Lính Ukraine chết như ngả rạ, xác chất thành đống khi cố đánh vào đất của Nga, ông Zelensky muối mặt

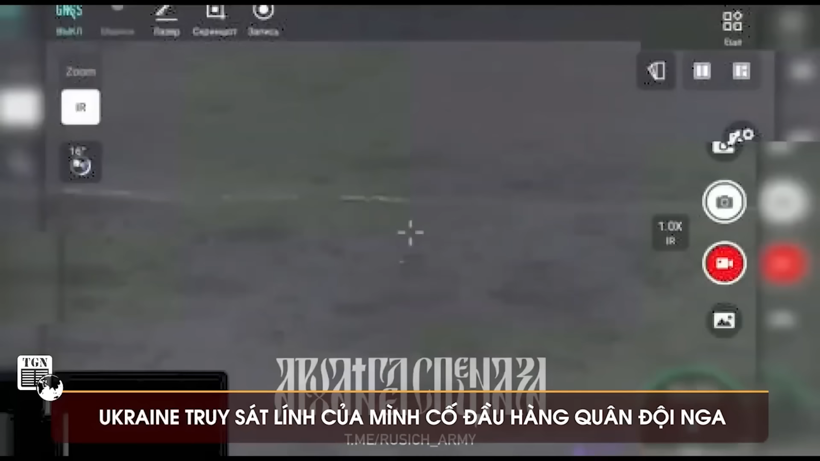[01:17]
Các báo cáo quân sự cập nhật tình hình chiến trường Ukraine cho biết một máy bay không người lái của lực lượng vũ trang Ukraine đã kết liễu một người lính Ukraine bị thương.
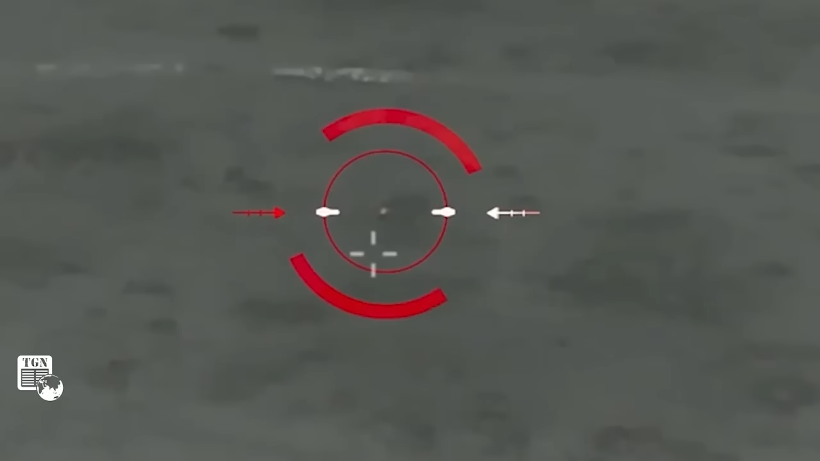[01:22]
Người này đã cố gắng bỏ suốt ba ngày để tới chiến hào của Nga, mục đích là đầu hàng và để được giúp đỡ y tế, bảo toàn mạng sống.
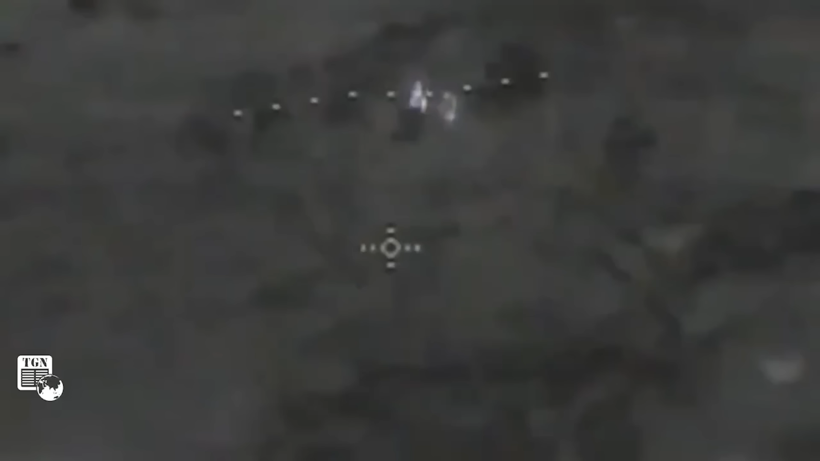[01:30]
Cụ thể, báo cáo cho biết các chiến binh Ukraine tiếp tục bắn những đồng đội của họ đang cố gắng vượt qua phía Nga đầu hàng. Do đó, những người quan sát đã ghi nhận được trường hợp một binh sĩ lực lượng
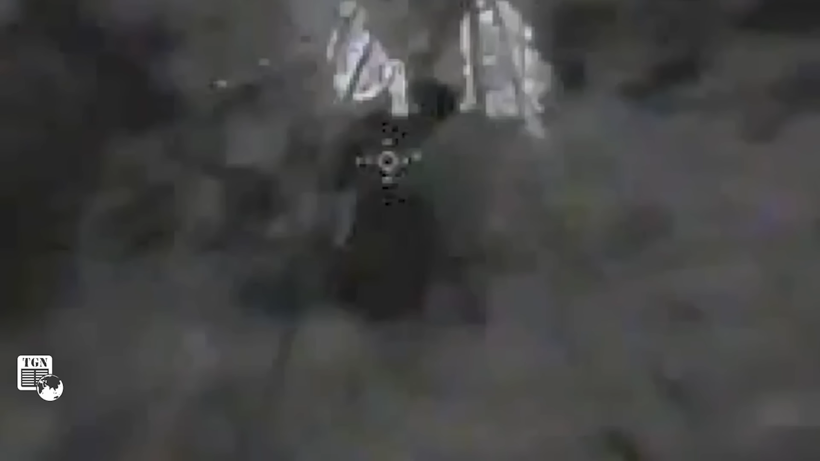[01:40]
vũ trang Ukraine bị máy bay không người lái của quân đội phía mình tiêu diệt khi đang cố gắng bỏ đến chiến hào của Nga.
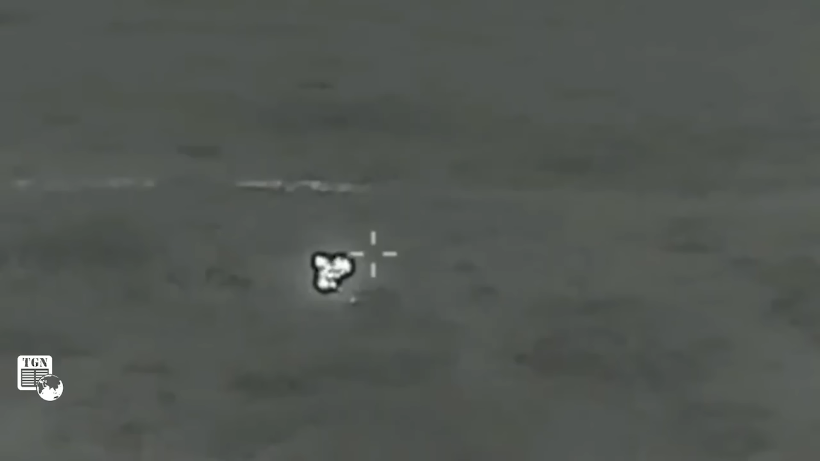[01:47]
Phóng viên chiến trường cho biết, người lính bị thương nặng nên khó có thể di chuyển qua vùng sám để đến các vị trí của Trung đoàn Súng trường Cơ giới Cận vệ 71 thuộc Sư đoàn 42 của Nga. Người lính này đang bỏ thì được một máy bay không người lái của Nga chú ý.
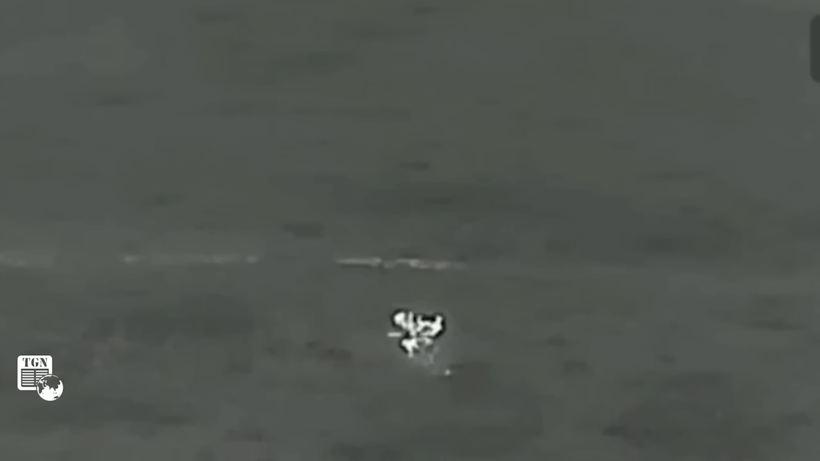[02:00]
Và người điều khiển máy bay không người lái phía Nga đã nhìn thấy người lính Ukraine kêu cứu. Một thông báo được thả từ máy bay không người lái của Nga,
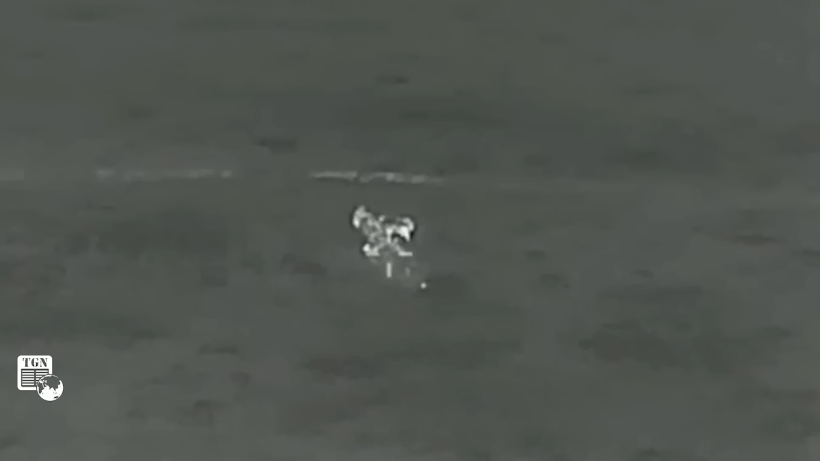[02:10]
trong đó nói rằng cần phải vượt qua khoảng 500-600 mét nữa để đến được vị trí của Nga. Quân đội Nga đã hỗ trợ người lính Ukraine bằng cách thả nước, đồ ăn và thuốc lá cho anh ta.